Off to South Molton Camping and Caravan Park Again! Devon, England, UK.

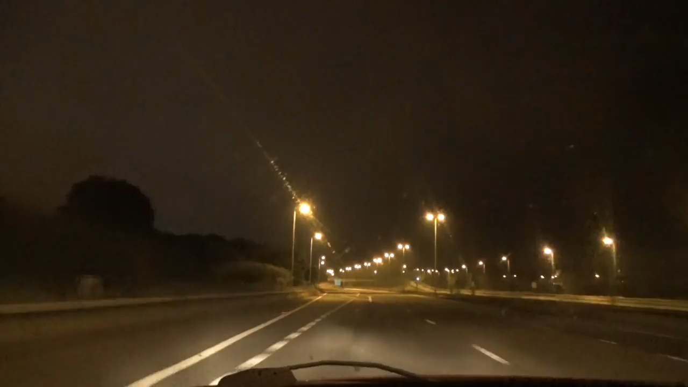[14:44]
It's about 2.20am now and that's just remarking how very, very light the sky is. I think it must be light pollution. It's the Prince of Wales Bridge.
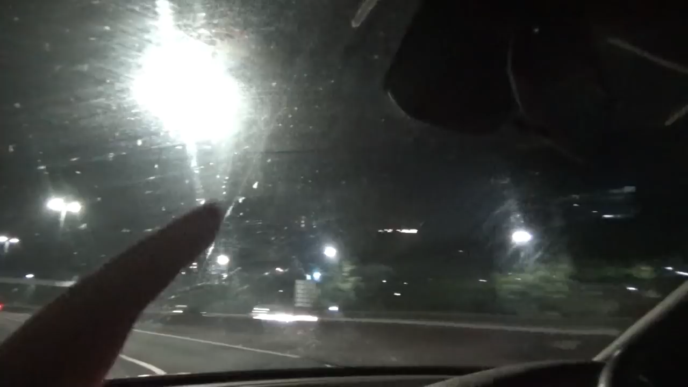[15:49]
Over there, that's the Celtic Manor Hotel, that is.